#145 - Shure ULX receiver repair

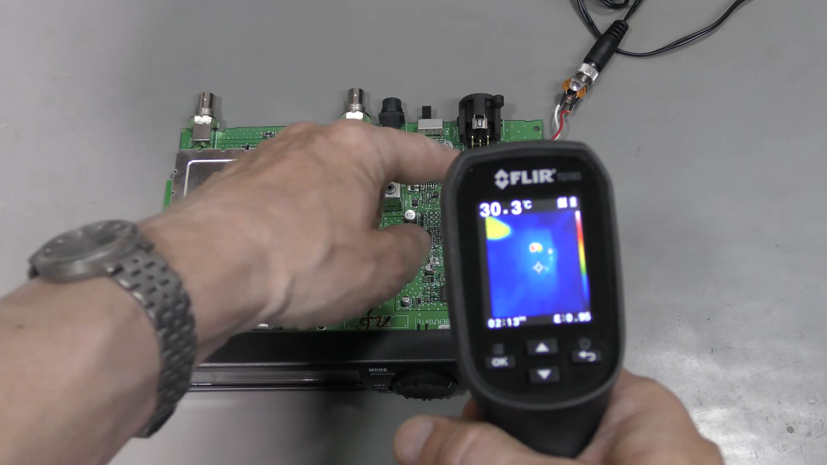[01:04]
On screen: spot 30.3°C
Alright, we do have some hot spot. And this is the other voltage regulator. And it does not look too bad. Around 42 or so degrees C. 43, 44 with about 27 ambient. Not sure, maybe it is hotter than it should be.
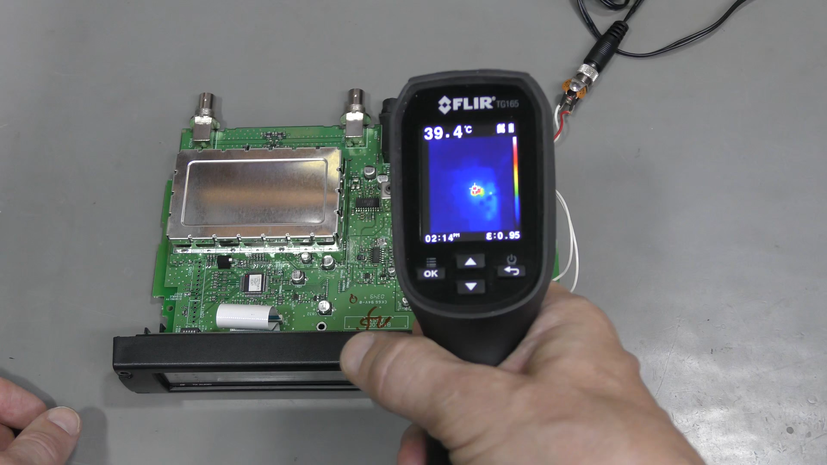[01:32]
On screen: spot 39.4°C
But nothing seems to be wrong here.